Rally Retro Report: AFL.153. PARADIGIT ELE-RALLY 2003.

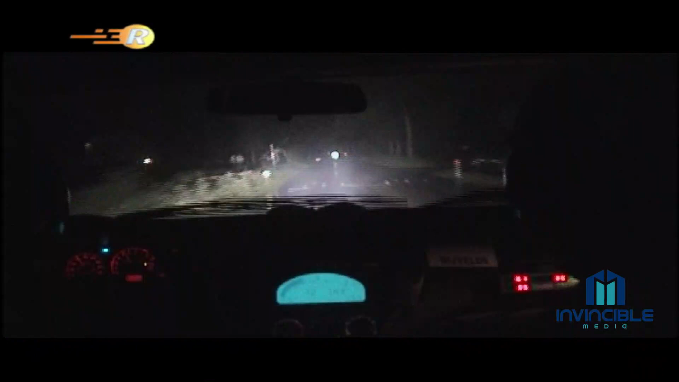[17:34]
Peter Bijvals heeft problemen met de versnellingsbak, maar ligt Dick Eerste voor Piet van Hoofd, Jasper van de Heuvel en vierde deze Frits van Eert. En zo slecht was het s'nachts om 12 uur. Sint-Oederode. Zij die overleven, mogen zich een held noemen, want er gingen heel veel teams van de weg af. 50 flat left. 100 flat right. Maar de zaterdag is nog niet gedaan.